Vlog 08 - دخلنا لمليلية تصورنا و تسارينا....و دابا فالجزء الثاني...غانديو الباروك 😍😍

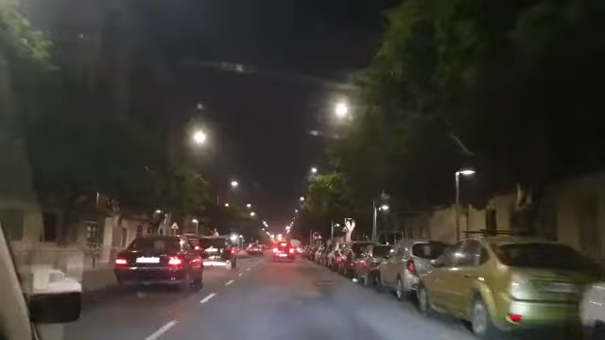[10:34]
دونك هنا ديريكتوم اوغوزمون القضيه شي شويه ما كايناش الخرجه ديريكتوم من المول، يعني خاصك تضرب واحد الدوره عاد باش ترجع لبلاصتك. مع العلم كانت حداها، مع العلم كانت حداها. نفس القضيه، غادخل يعني البوليس ديال اسبانيا، ومن بعد البرج ديال المغرب هو اللي كيكون جينيرالمون هو اللي كيكون
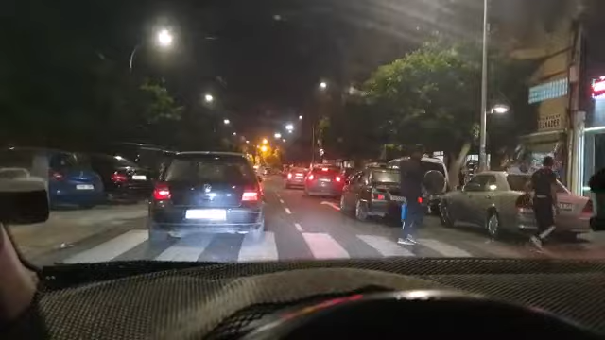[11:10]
فيه المشاكل. اما اسبانيا راه مادا بهم تخرج السلعه ديالهم، والحمد لله كانت الخرجه زوينه صراحه، استمتعت اكتشفت بزاف ديال الحوايج. ميديليا كتجمع ما بين ما هو مغربي وما هو اسباني.
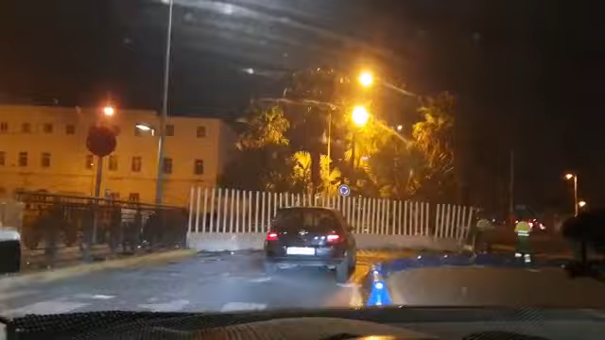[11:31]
تا هما عندهم قصبه، تا هما عندهم بحر، يعني المهم صافا.
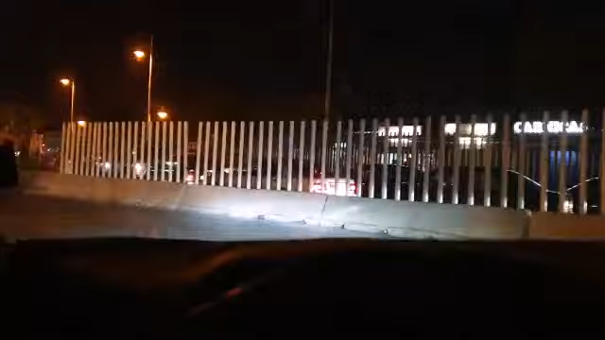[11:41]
دونك هنايا هنا كاينه الفيلا، نعاودو نقلبو الطريق.